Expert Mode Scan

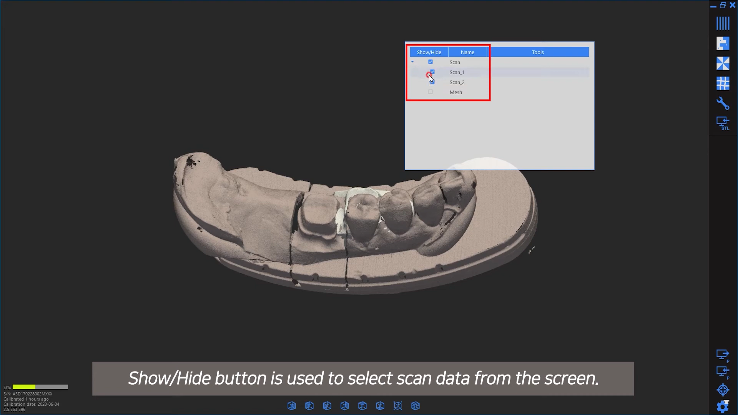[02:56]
Show, Hide button is used to select scan data from the screen.
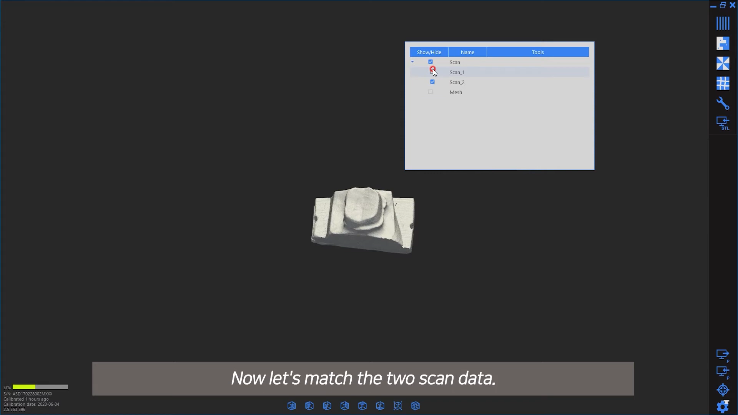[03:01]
Now let's match the two scan data. Clicking the matching button opens the matching options window. Activate for base data and activate for moving data.
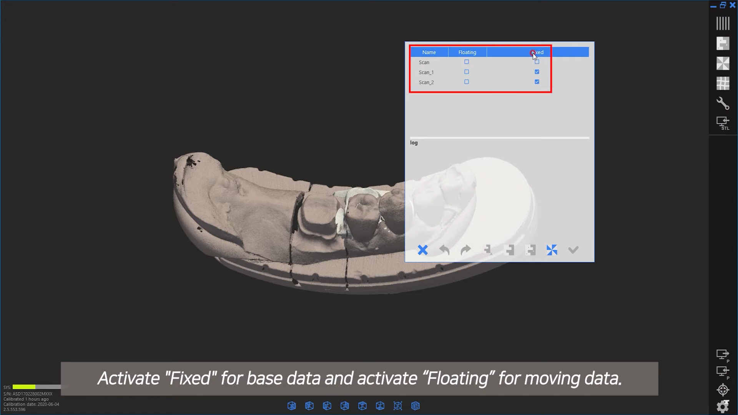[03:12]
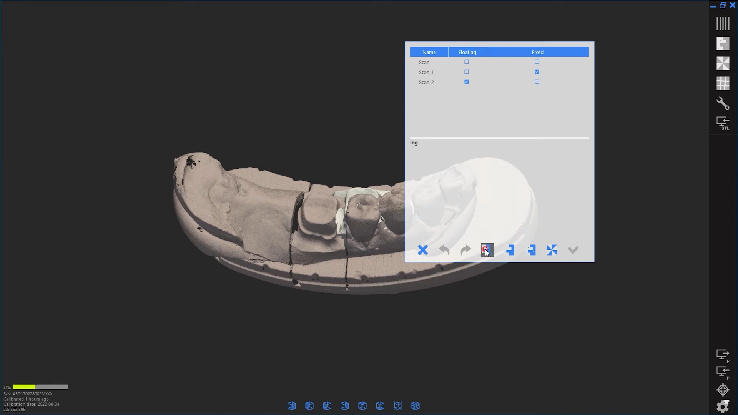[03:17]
The auto-detect button is used for automatic matching. For this example, the three-point match feature is used. Moving data is shown on the left and base data on the right.
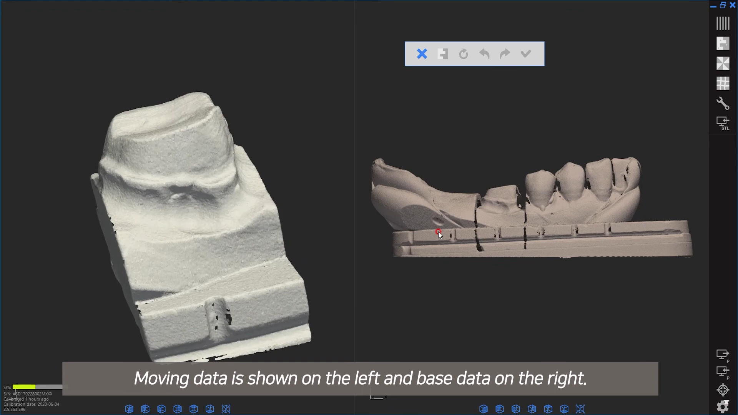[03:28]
Identify three points on common surfaces.
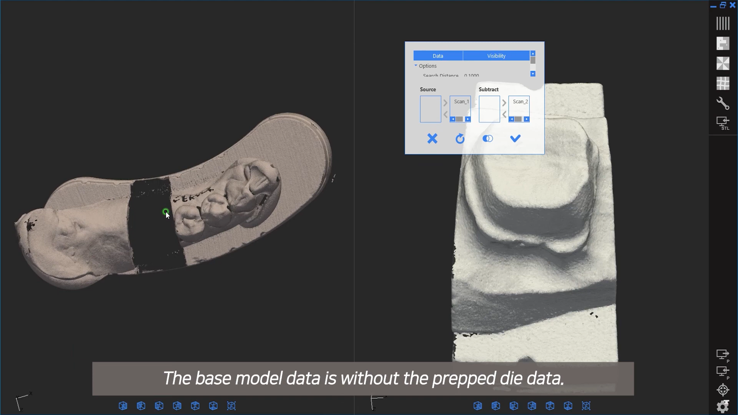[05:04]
The base model data is without the prepped die data.